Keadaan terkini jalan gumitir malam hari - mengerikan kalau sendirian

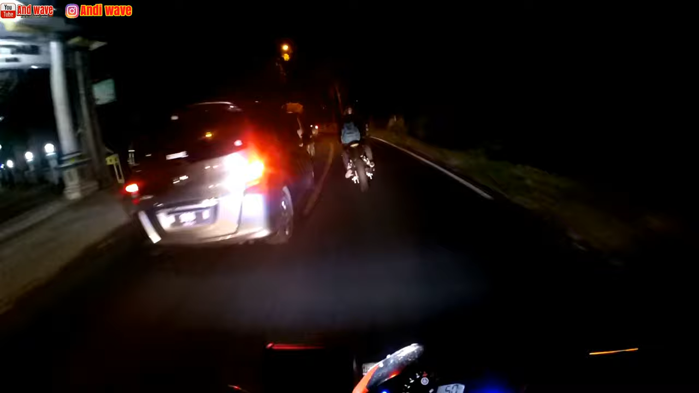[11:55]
Mobil-mobil Seperti ini Loh Yang banyak Digumitir Garai Macet Oke Ini Ini dia Apa itu Pintu masuknya Gerbang Mantap Jadi Saran saya Untuk teman-teman Yang mau Reading Ke Gumitir Malam Hari Ataupun Siang Berdoa Apapun Yang terjadi Pastikan Motor Siap Digendarai Dengan Nyaman